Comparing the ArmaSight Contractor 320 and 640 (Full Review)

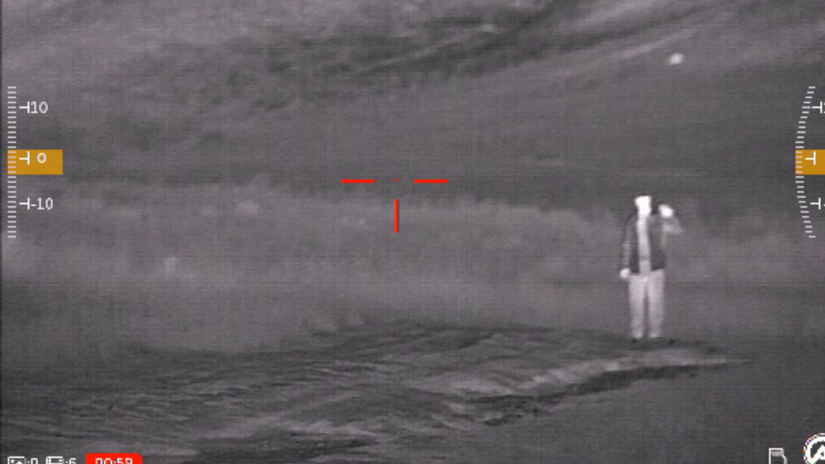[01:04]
It is literally a germanium lens, a sensor that goes through a computer processor and creates an image out of heat. So basically it measures the difference in heat, turns into an image that you can then recognize and see,
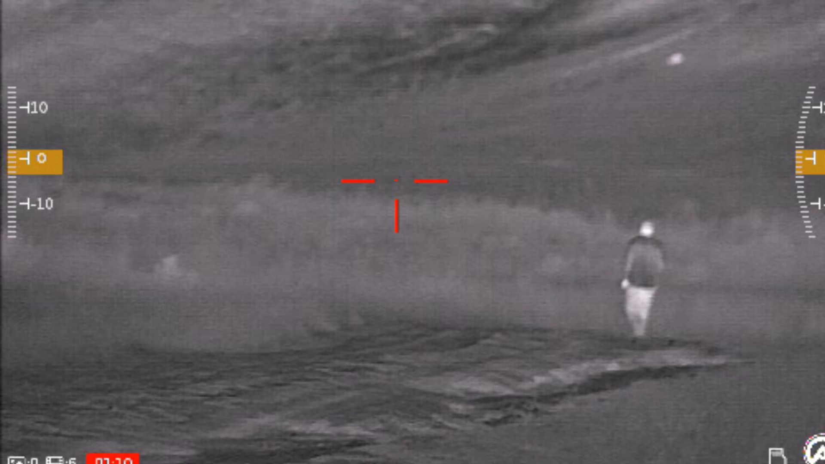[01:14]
essentially becoming a superpower. You really can't hide from this. Nothing that puts out heat can hide from this because it is amazing.
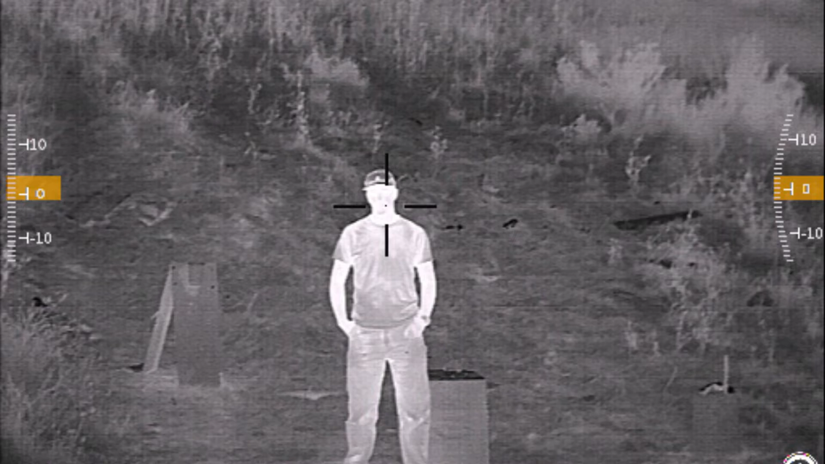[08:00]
If you go up to eight power or 12 power, you're digitally zooming. And it's easy to do that on here, but you're going to obviously, when you digital zoom, it's like zooming in on your computer screen, you're going to get a lot of pixelization.
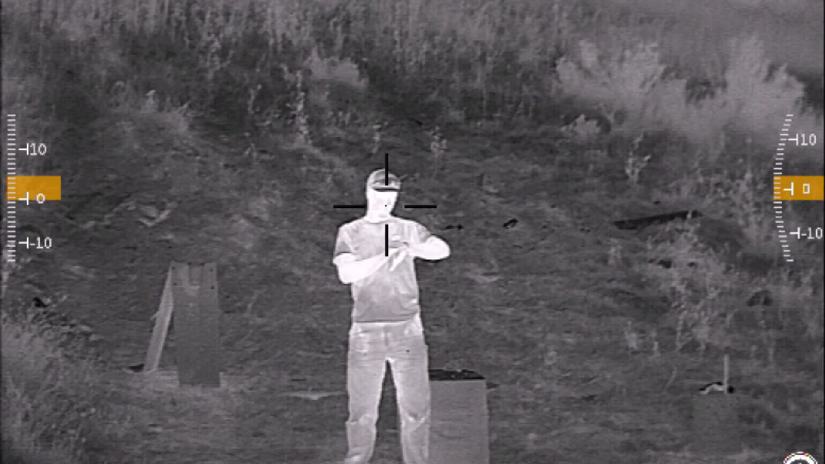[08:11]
The image doesn't actually get better. So you might get closer, but it's going to look like garbage.
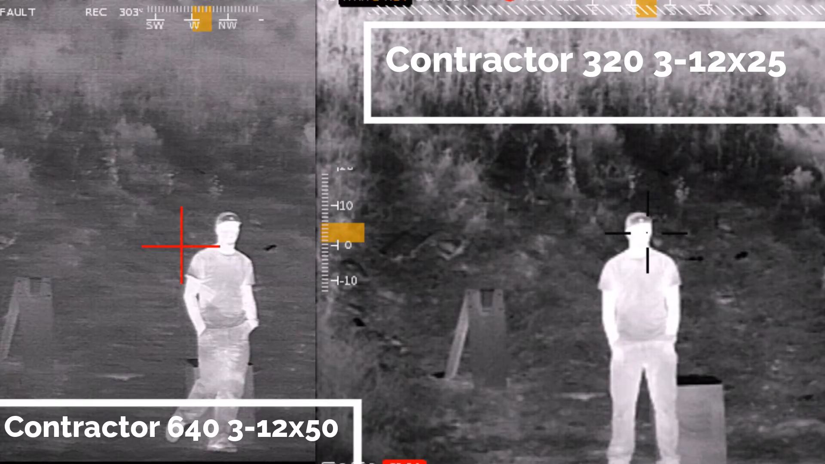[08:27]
We've got lots of video on B-roll showing that. Now look, how far can you see something? That's what everybody wants to know. And we're going to show you some video and kind of,
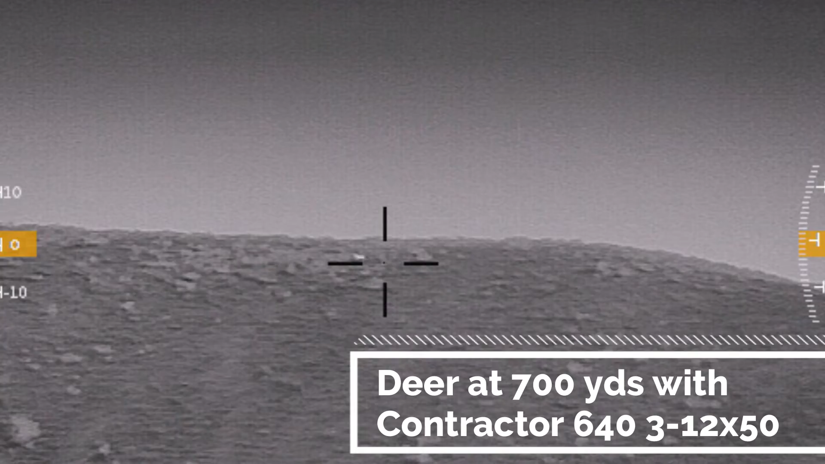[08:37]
so you get an idea of the detail of what it looks like to see somebody out to a couple hundred yards,
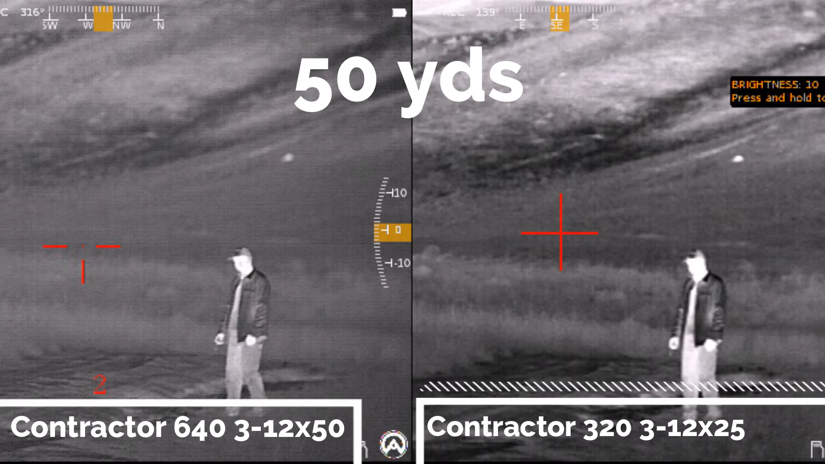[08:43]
I believe 250 as well as some animals way out there.
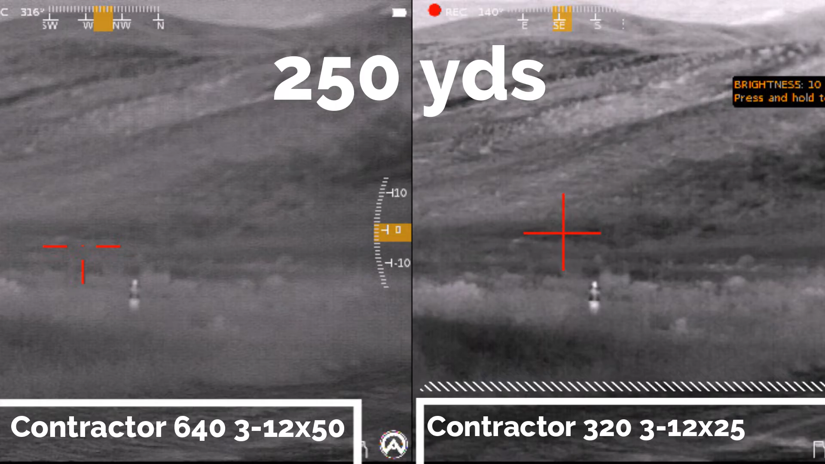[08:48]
Now look, it's an overcast day right now, depending on your humidity, your temperature, all of these things, you're going to get different results.
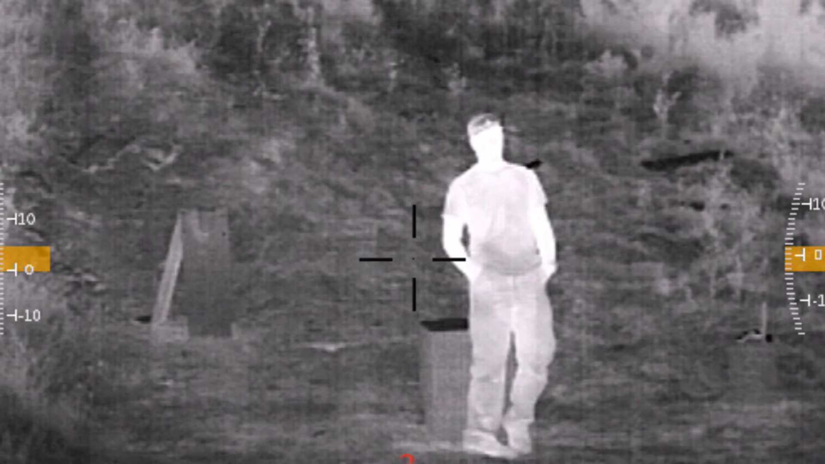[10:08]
So if you were to mount a red dot on the side of this, put it on something like a rifle and you're going to be able to see at night. Now, a couple of limitations of thermal.
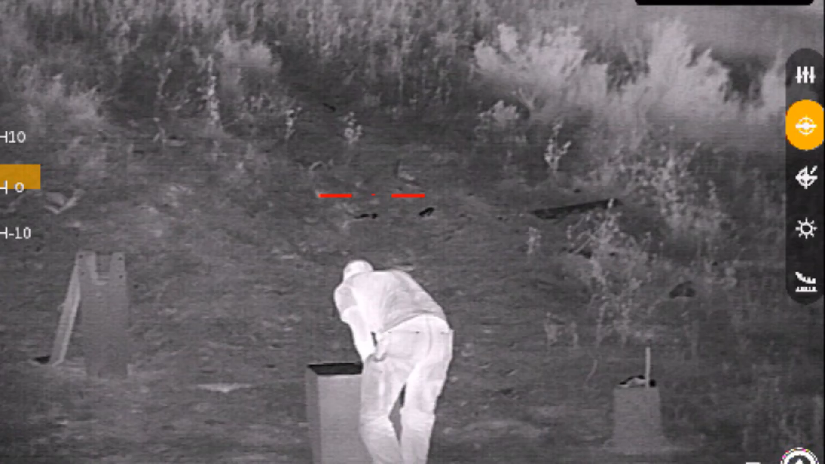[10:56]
So there's all different kinds of reticles that you can choose from so that you can choose what you like.
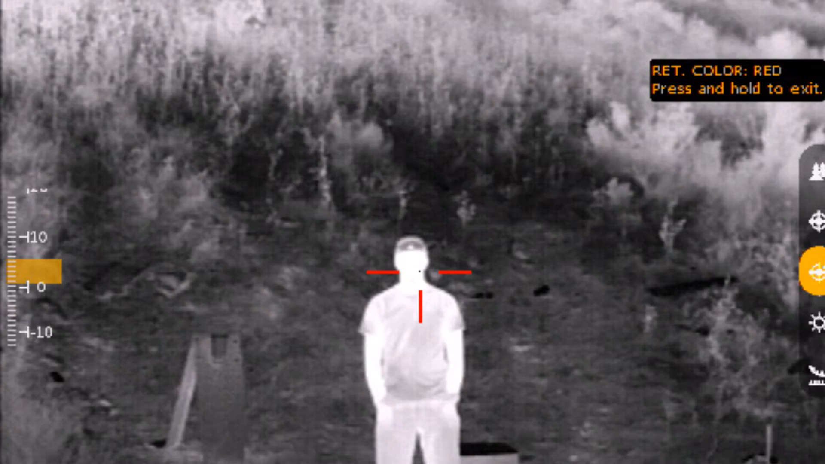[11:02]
You can change the colors of those. There's also something they call color palettes.
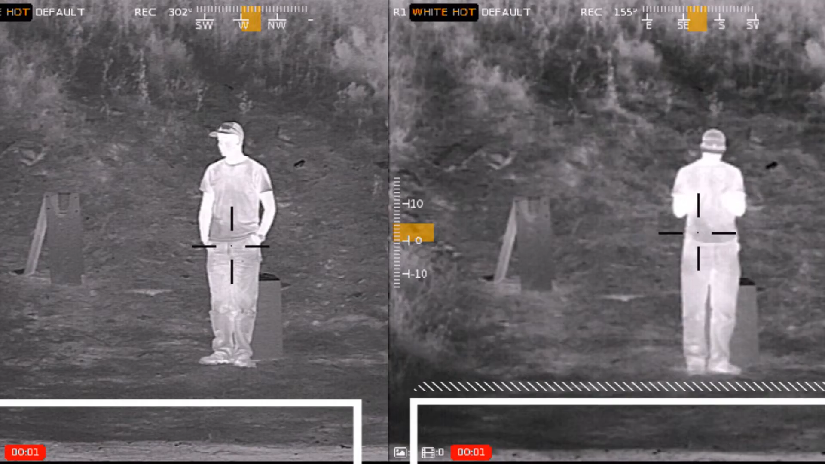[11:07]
So if you've ever, so as you look at this video, recognize that I, my personal preference is white hot. That's what I like.
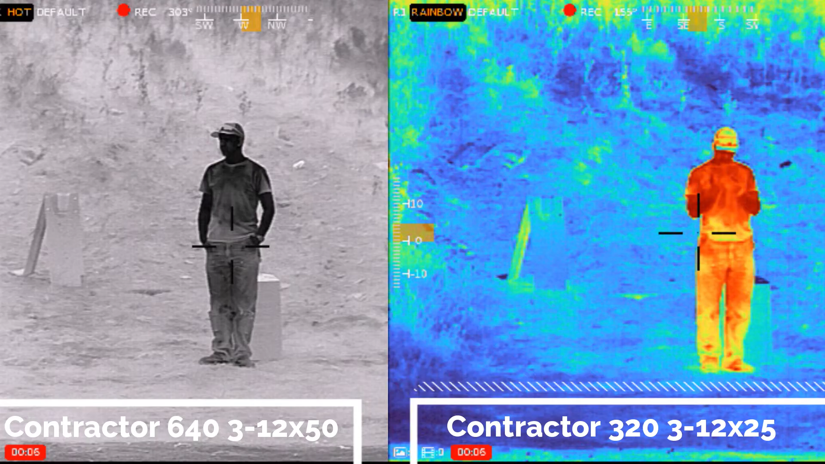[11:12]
The hottest item out there in my field of view turns white through the thermal.
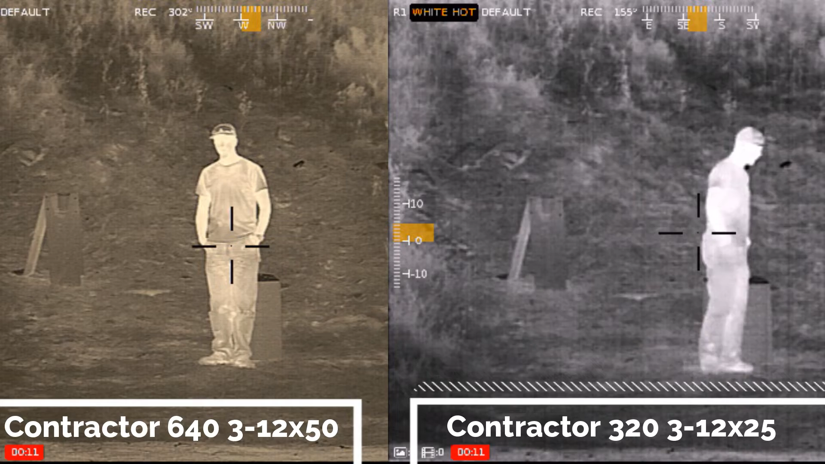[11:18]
You can change this so that it turns red, so that it turns sepia, so that it turns purple, so that it turns black, whatever you really want it to be.
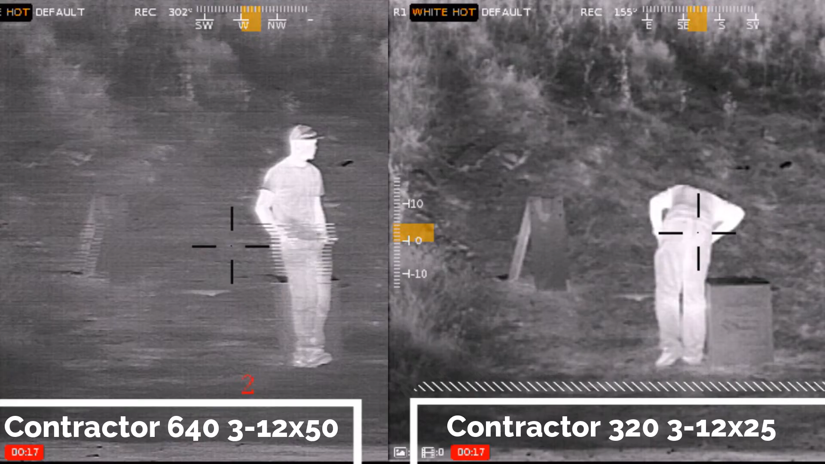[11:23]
You also have full control in the menu over brightness, over contrast, over sharpness, literally anything you really want to control in there,
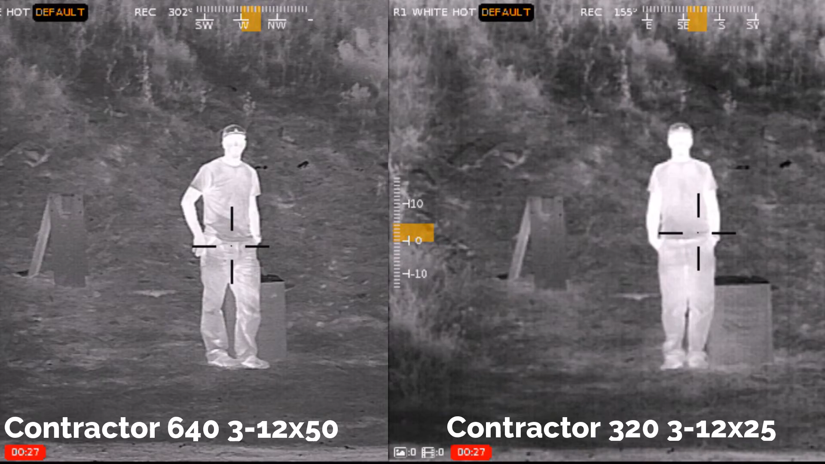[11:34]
the menu, all that stuff, you have control over how bright or how dim it goes.
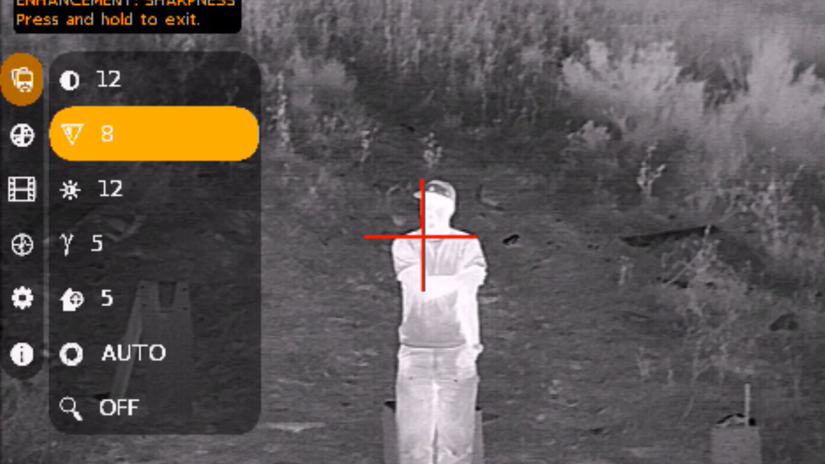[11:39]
It's all in there. There's different settings for different situations like mountains or just trying to detect anything that's hot.
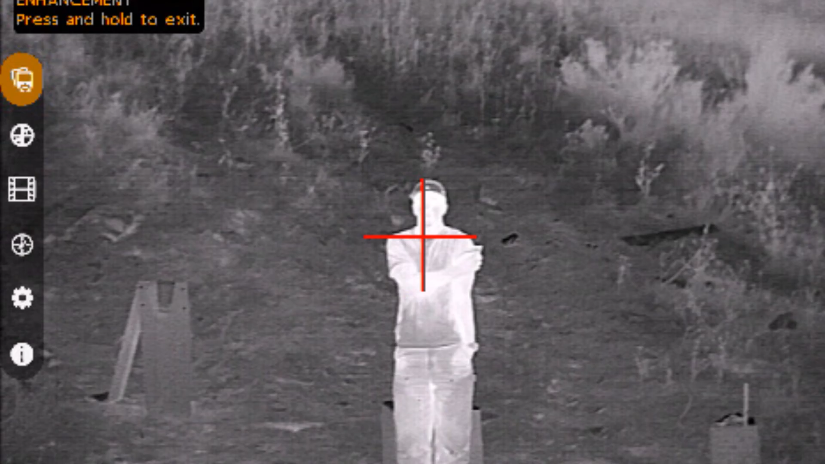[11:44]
There's just a lot. So we'll list that for you so that you can see it. We'll throw those specs up.